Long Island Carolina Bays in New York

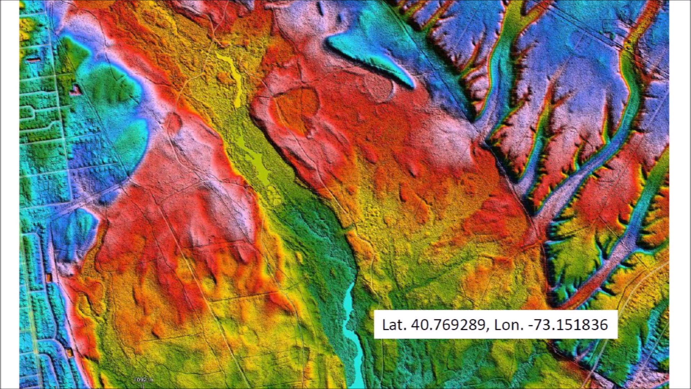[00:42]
Carolina Bays in Long Island are difficult to spot because the island is heavily urbanized and many of the bays have been obliterated by human structures. The Carolina Bays that still remain in Long Island are in terrain that is not suitable for construction.
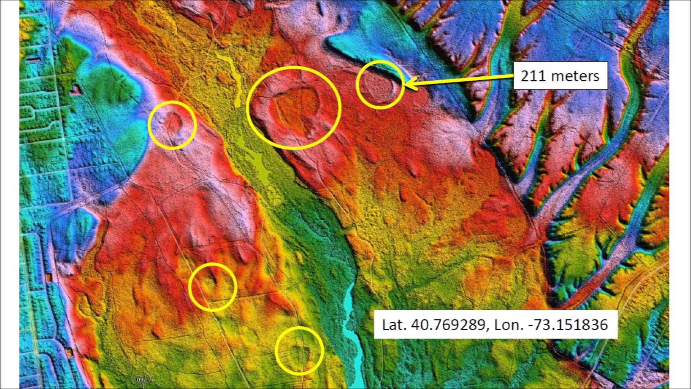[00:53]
Careful inspection reveals the regular structures with raised rims, some of which measure 211 meters in diameter.
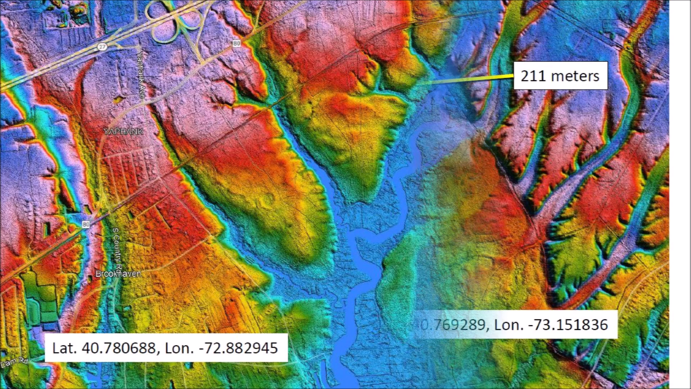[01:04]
Most of the Carolina Bays in Long Island are on sandy soil deposited along channels that carried water from the melting glaciers.
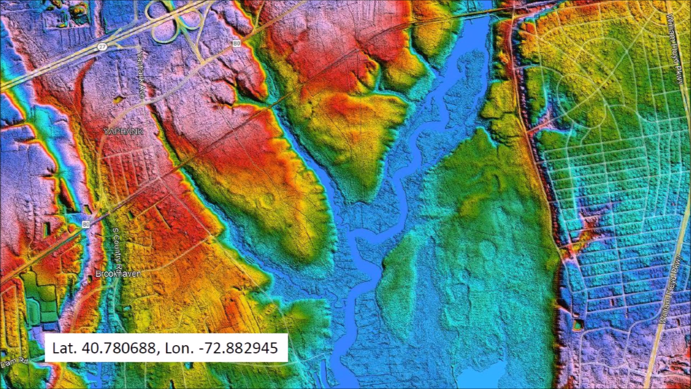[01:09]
LiDAR images are necessary to spot the circular to elliptical shapes of the bays with raised rims. This image shows several small Carolina Bays near New York State Route 27.
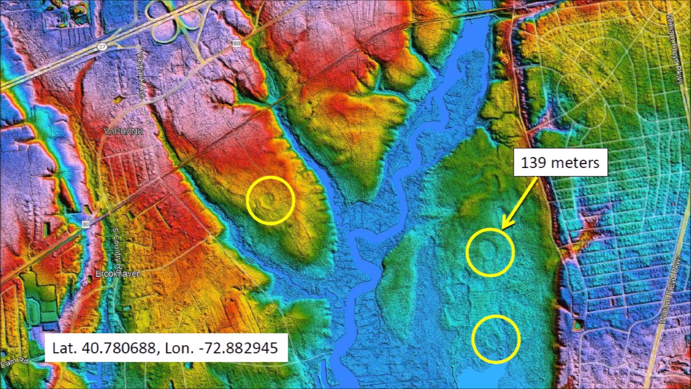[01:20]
One bay measures 139 meters in diameter, which would be able to fit several houses from the nearby neighborhood. A football field could easily fit within a Carolina Bay with a length of 130 meters. This image shows a circular structure on the grounds of the Brookhaven National Laboratory.
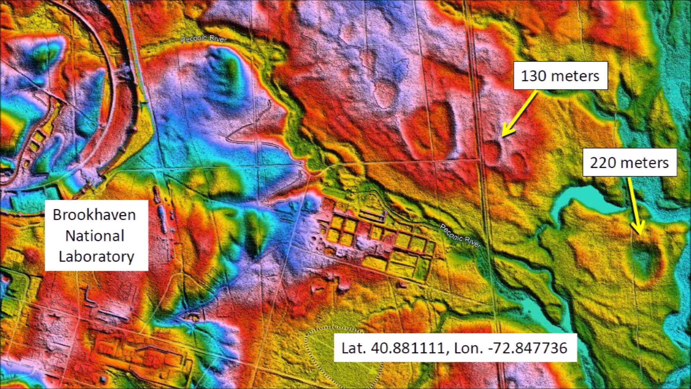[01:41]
This is a particle accelerator that propels elementary particles such as electrons or protons to very high energies around the circular track for colliding beam and fixed target experiments.